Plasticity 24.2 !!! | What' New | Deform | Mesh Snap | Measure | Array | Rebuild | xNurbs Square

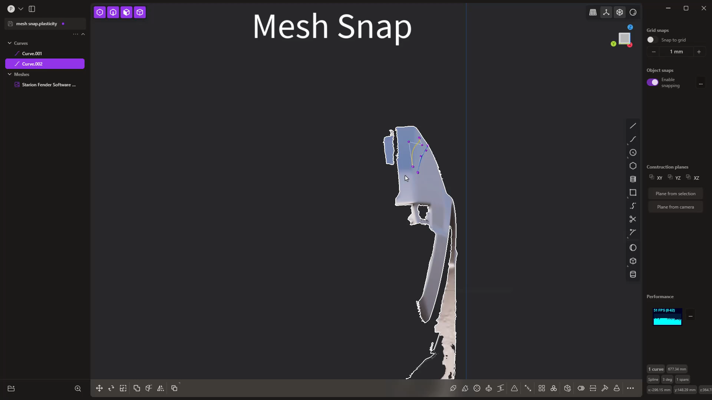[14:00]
this is not perfect i know but if we rotate this around we can see that those curves snapped to the surface so that's big
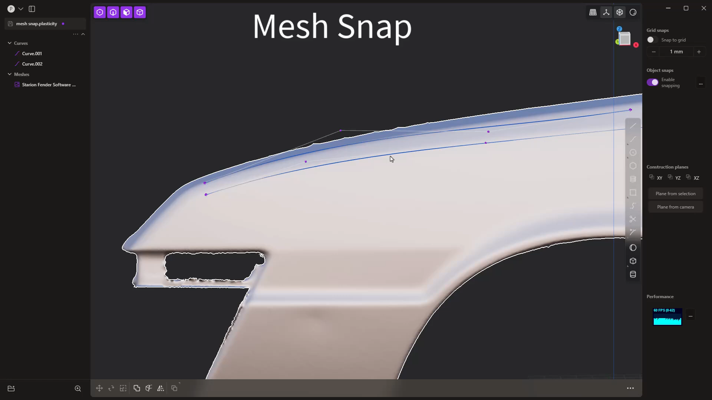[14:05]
that definitely helps us out and the other thing that we can do is if we type in f
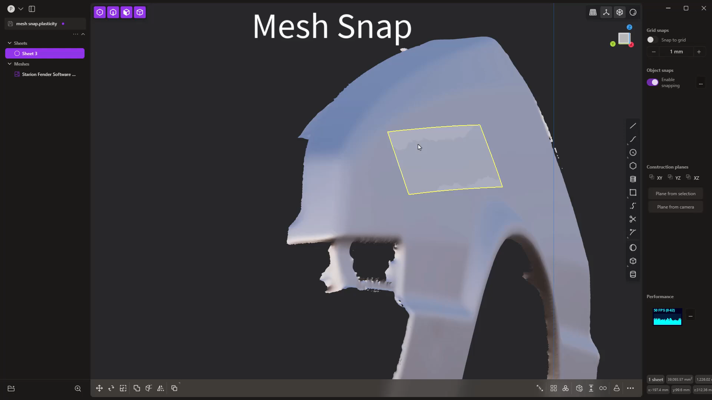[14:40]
surface here it goes above and below our mesh input so if you need to build out a surface that doesn't have a whole lot of complexity in it you can use that constrained surface
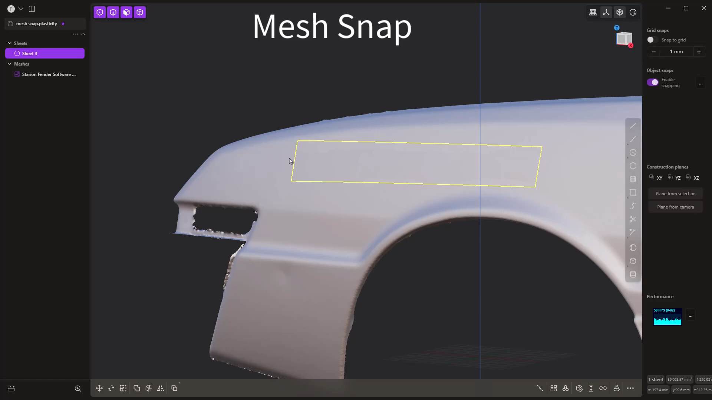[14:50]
option snapping to your mesh now i'm going to delete that and we're going to do this one more time so we can kind of see the limit of this so this time i'm going to build it here i'm going to start to come down i'm
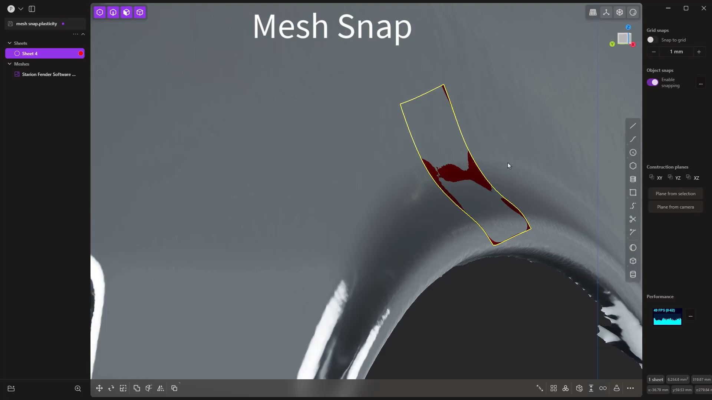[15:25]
so you can see that we were able to build a surface directly off of the scan mesh you can see that it does
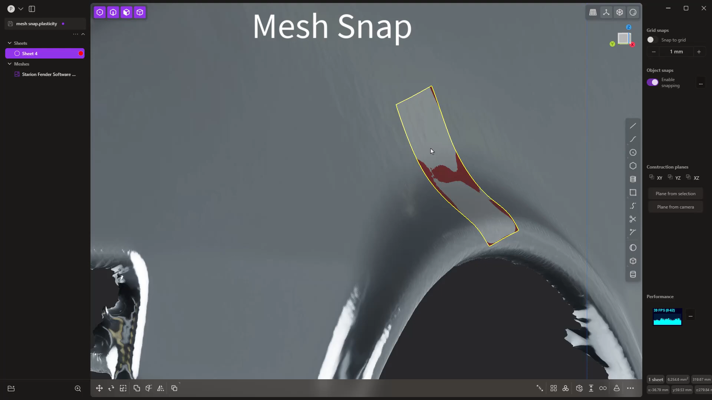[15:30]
conform it comes a little bit above and a little bit of below but that's what we would expect to see when we're trying to do this now whether or not this is